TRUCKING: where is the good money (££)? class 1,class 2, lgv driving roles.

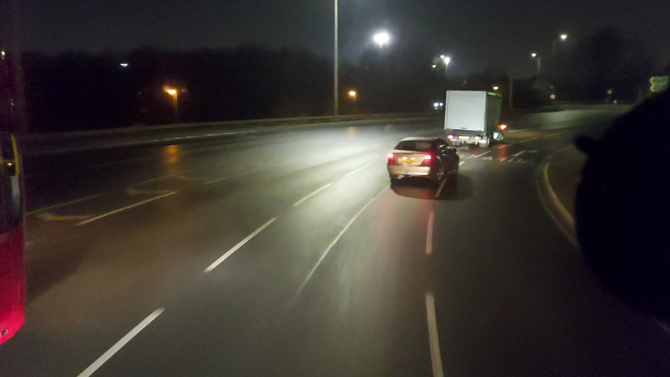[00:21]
straight off the head i can tell you there is more class two jobs this bus is going to be too close to me there is more and it's coming to my side this is just beasting